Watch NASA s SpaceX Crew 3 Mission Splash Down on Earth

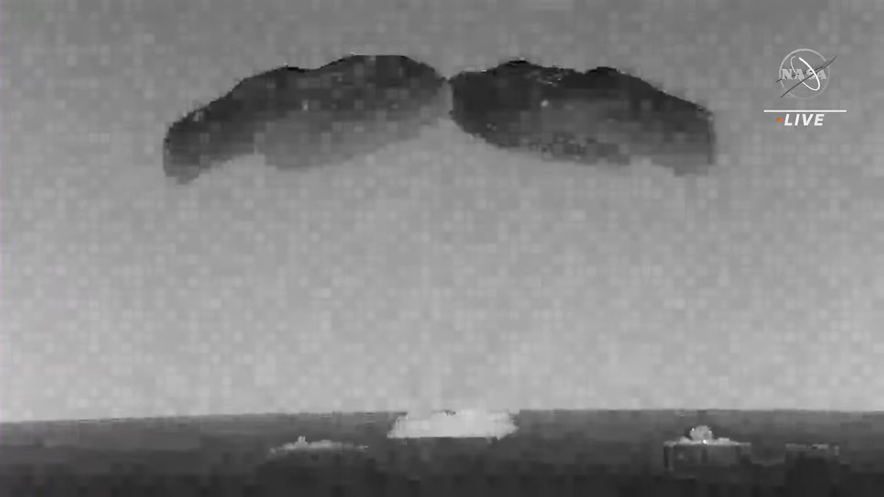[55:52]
Once again. All right, as you can see there on your screen. Dragon Endurance. At 23. Copy.
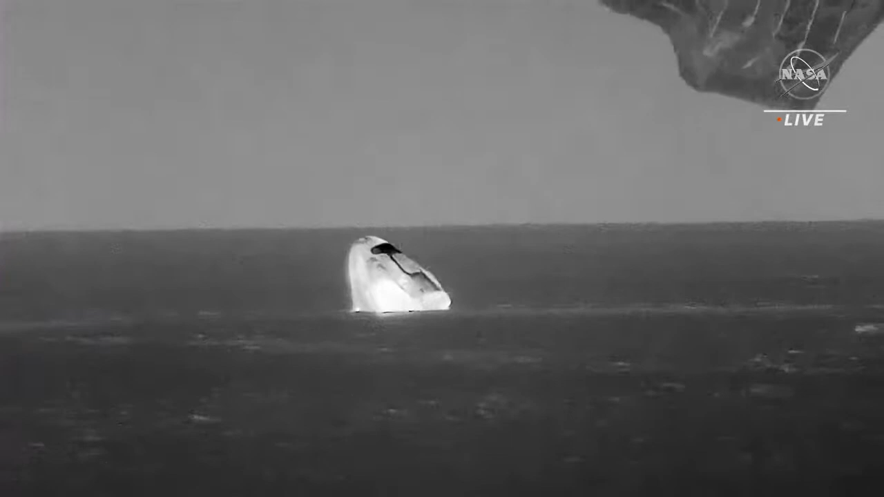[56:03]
We see the phone. And at the top. 2-3 crew has splashed down in the Gulf of Mexico off the coast of Florida.
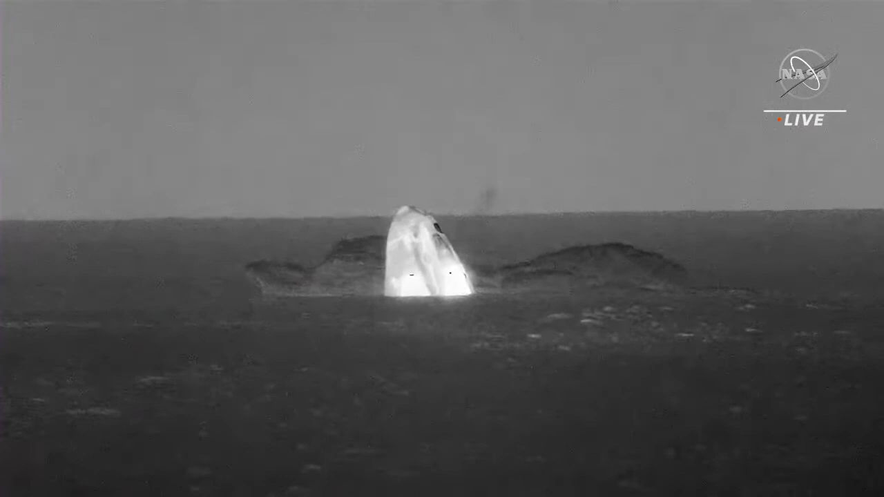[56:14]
So right now, Dragon is active. On behalf of the entire SpaceX team. Welcome home. Willkommen auf der Erde. It's been an absolute honor to support you on your mission, Endurance crew.
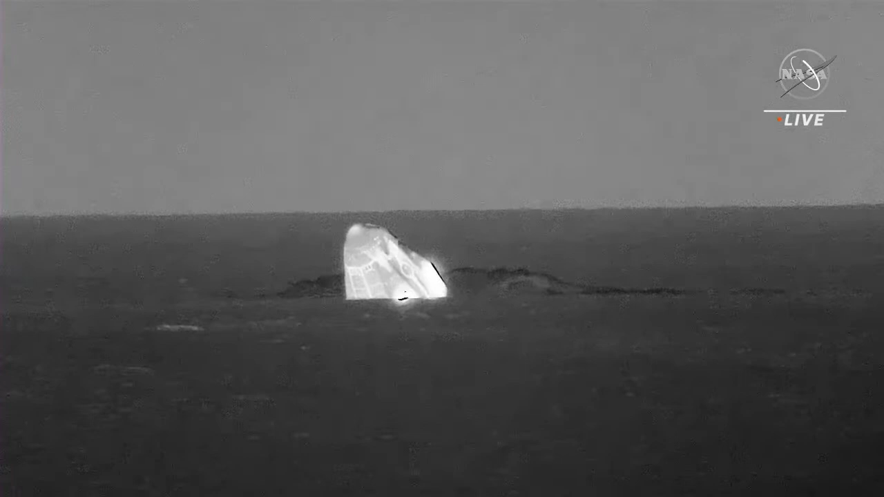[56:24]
And thanks for flying SpaceX. Thanks, Sarah. We're glad to be back. Thanks for letting us take Endurance on a shakedown cruise. Looking forward to watching many more flights of Endurance in the future. That was a great ride.
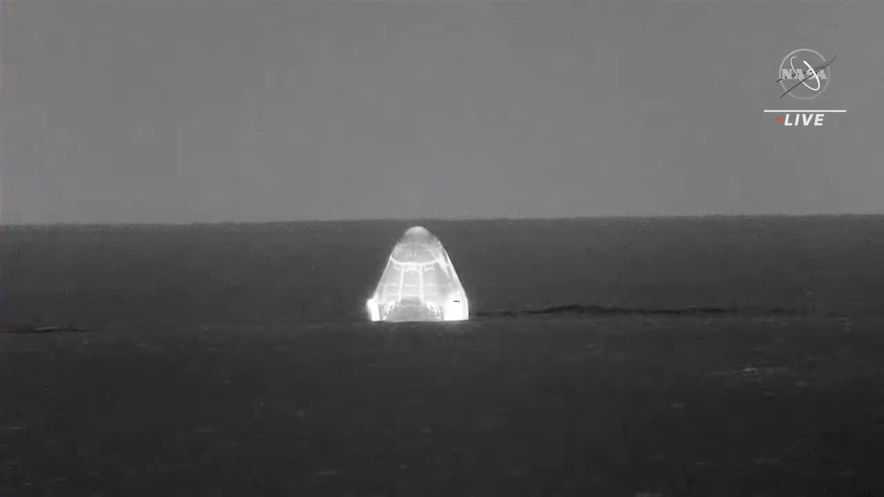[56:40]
And I enjoyed working with the NASA and SpaceX team. So for giving us to the space station and back safely. Appreciate the words, Raja. As you can see on your screen, we have that visual confirmation and verbal confirmation for splashdown of the Dragon spacecraft. Dragon Endurance has returned home and NASA astronauts Raja, Tom, Kayla and Matias are back on Earth after a 23 and a half hour return journey from space.
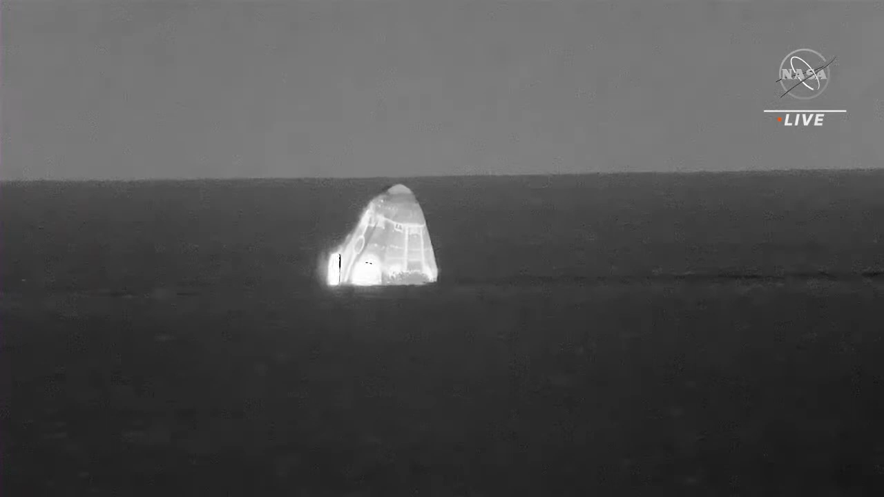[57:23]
Now, as I mentioned before, the SpaceX recovery ship and team has been waiting for Dragon splashdown. And they will now make their way to the splashdown location. And that splashdown came at 940. And SpaceX Endurance feels like we're in state world one. Copy that.
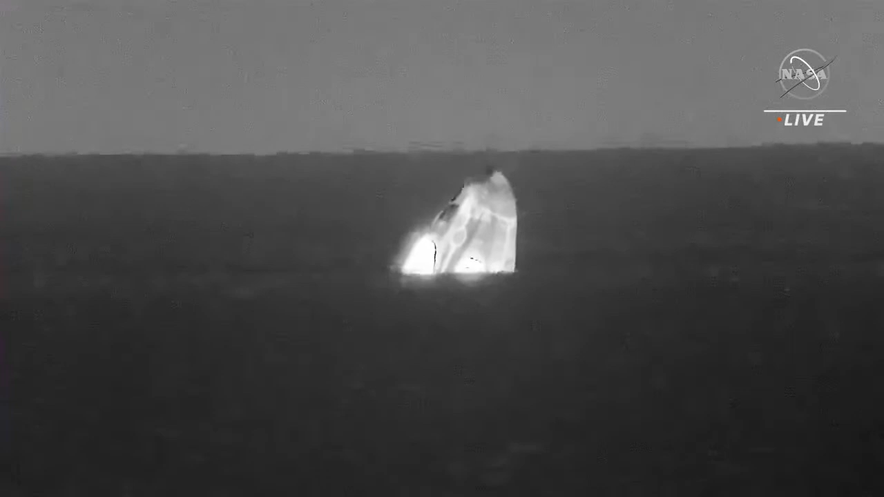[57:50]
And you have a go for raising visors. Copy. Thanks. Again, splashdown coming at 943 p.m.
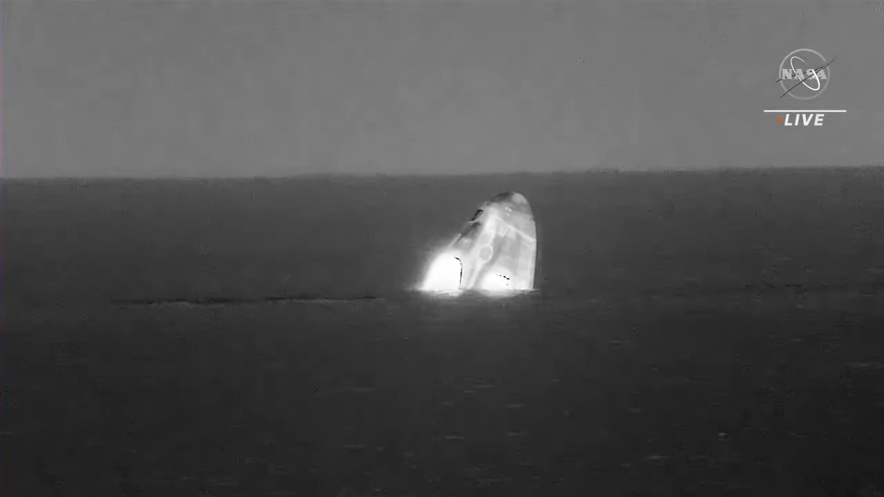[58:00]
Pacific time. That's 1243 a.m. on May the 6th in Eastern time where the crew has splashed down. Stable one, which you just heard the core call to the crew, means that the vehicle is upright. They've received the go to raise their visors. And they're now waiting for those boats to approach and help pull the capsule up to the recovery ship once it arrives. So the teams have been ready and waiting. They're about three nautical miles away. So it takes around 30 minutes to make their way to Raja, Tom, Kayla, and Matthias inside Dragon.
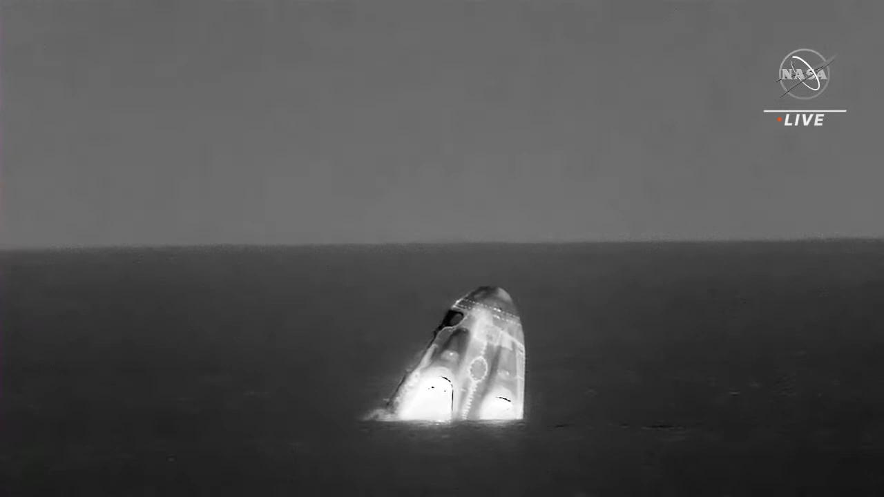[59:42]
the last reading that we had were half-foot waves, and that looks to be relatively true now. Yes. I don't know if you could ask for better weather. Just to look ahead at some of the things that are coming. Dragon, SpaceX. Com check over the boat link. Endurance has your line cleared. Have a come. Looking ahead after the splashdown, Mission Control Hawthorne can give the go for safe approach.
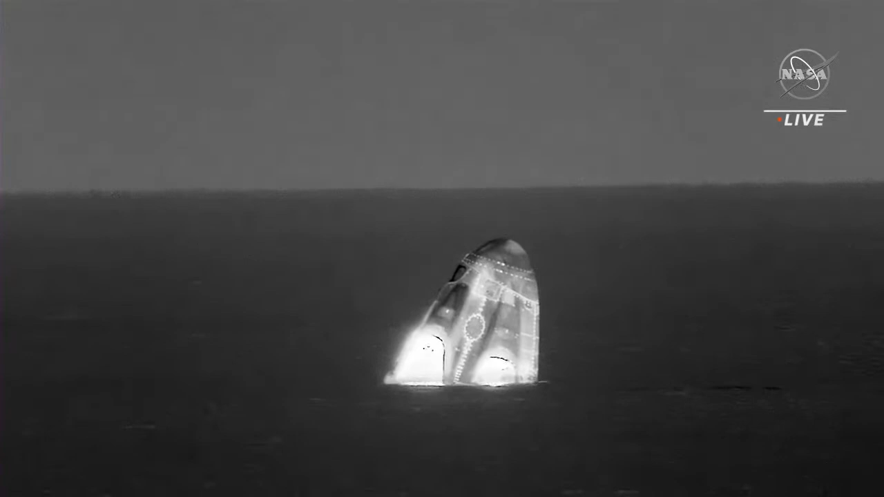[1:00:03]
And then the approach boats that we've talked about will begin inspections. They're checking for hypergalls, which are those noxious fumes that can come off the vehicle. After those ordnance and hypergall checks are complete, we will see Dragon be rigged up, which means it'll be ready for pickup once the recovery ship arrives. So that usually happens, again, about 30 minutes after splashdown. And then they'll begin to lift Dragon onto the deck.
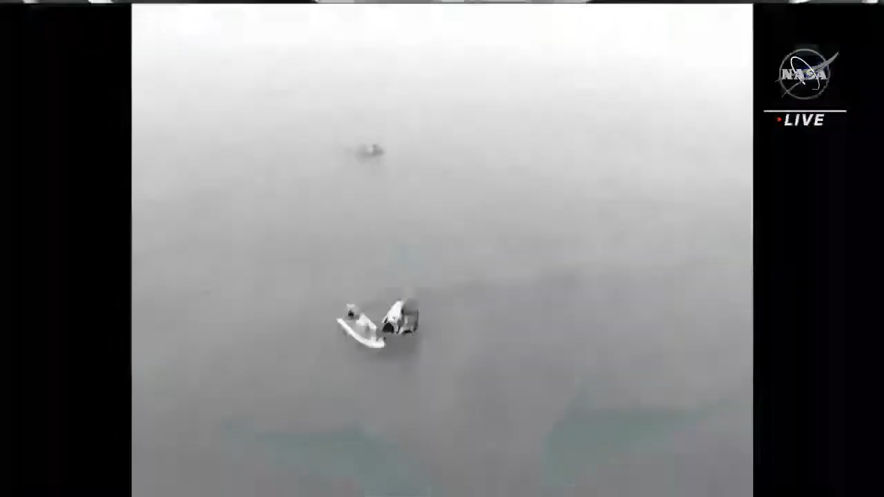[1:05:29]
And that will move into the position upwind of the spacecraft. So here's a good picture of those two fast boats. They both have very specific roles.
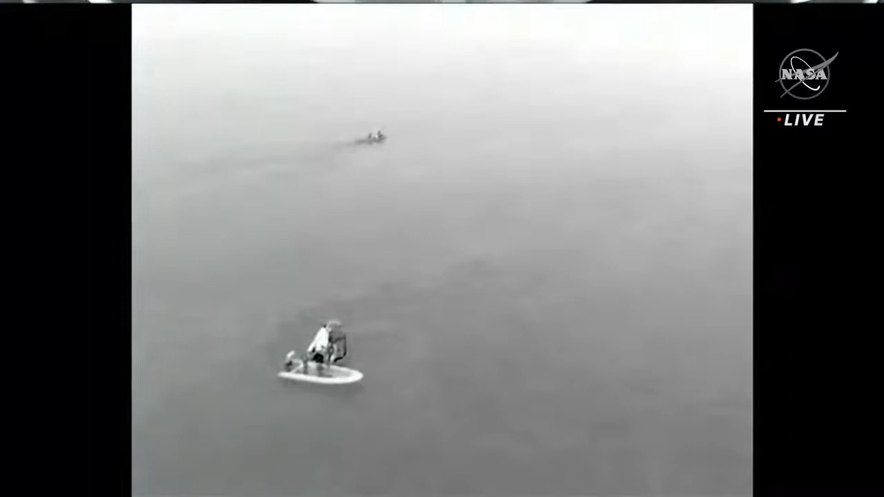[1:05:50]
So once the capsule is cleared for full approach, the team begins rigging the capsule for water recovery by the recovery ship.
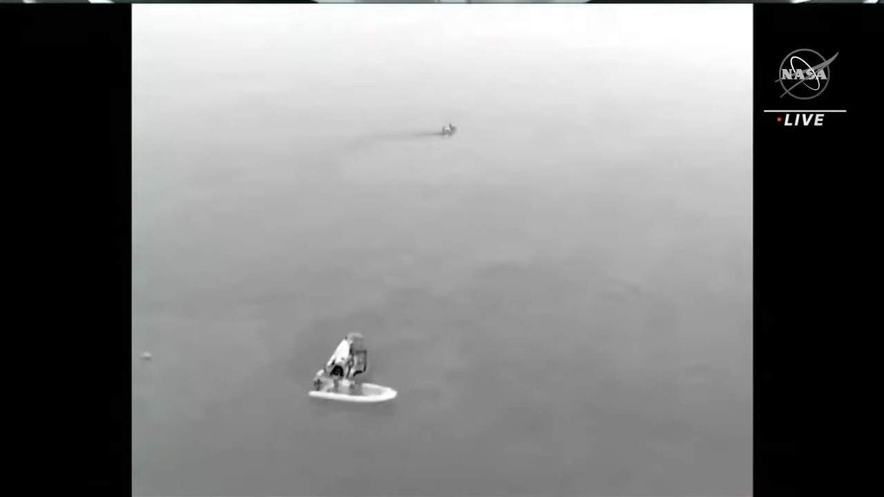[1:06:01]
Meanwhile, the second fast boat, which you can see in the background, is responsible for parachute recovery. And it also serves as a redundant boat to the first. We love having a backup for everything. And we'll also see a team member on a jet ski helping to gather up the now detached parachutes.
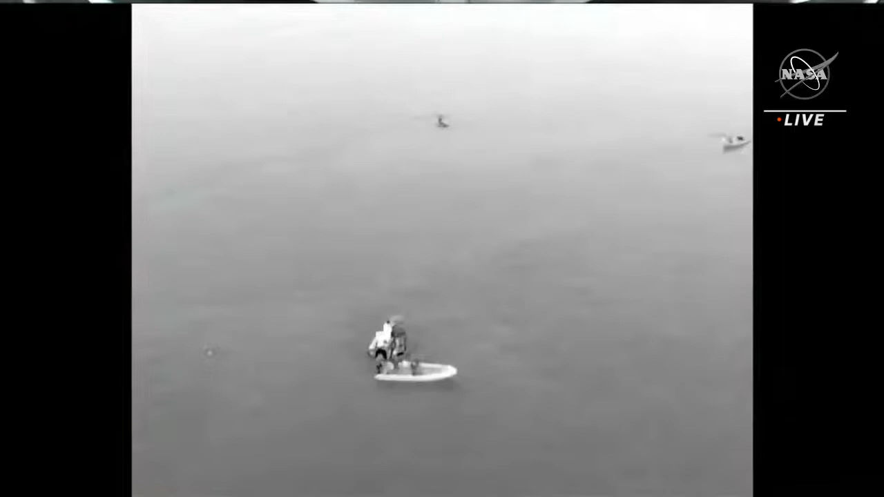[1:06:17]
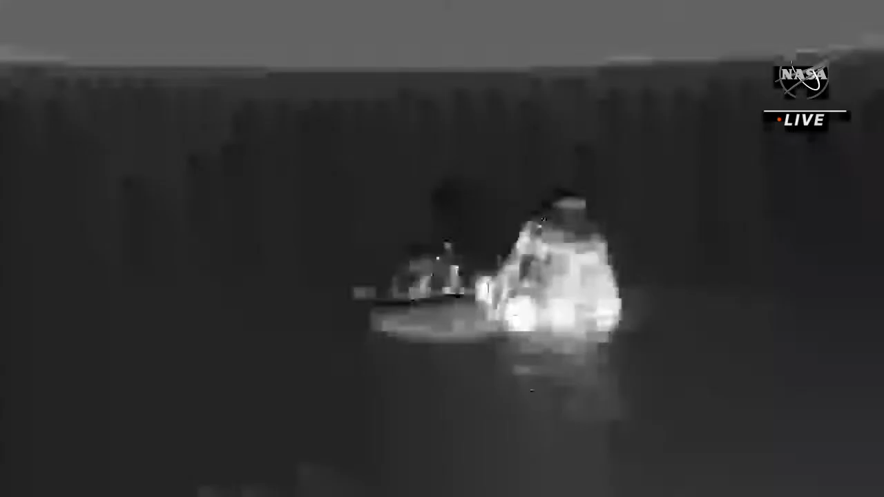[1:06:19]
As we said, the recovery vessel Shannon, it's making its way.
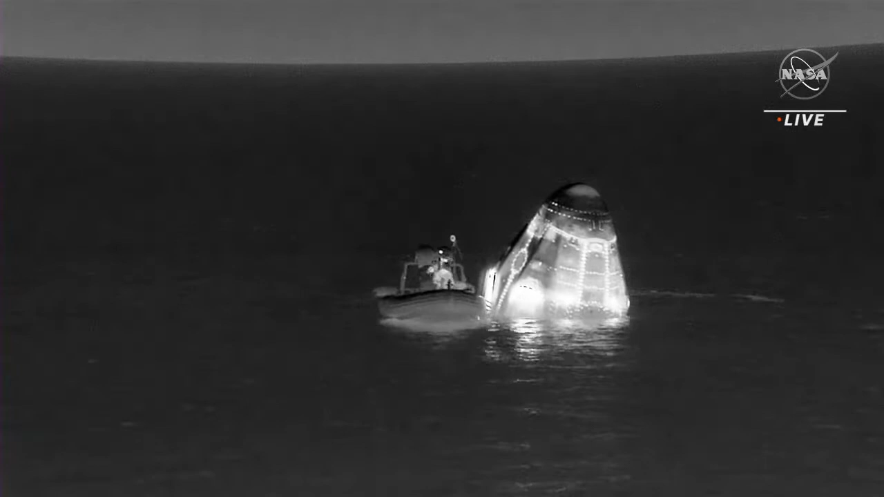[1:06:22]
It's not as fast as the fast boats. So but what the folks are doing there on the fast boat, whenever they begin, whenever they do the initial approach,
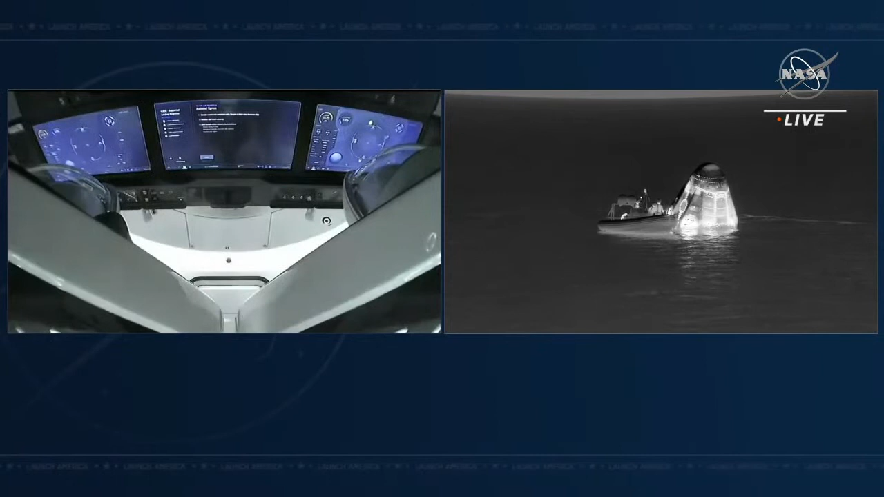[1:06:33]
they actually perform tests to make sure that the hypergolic propellants, the vapors from those propellants are not present. So the monomethyl hydrazine and the nitrogen tetroxide,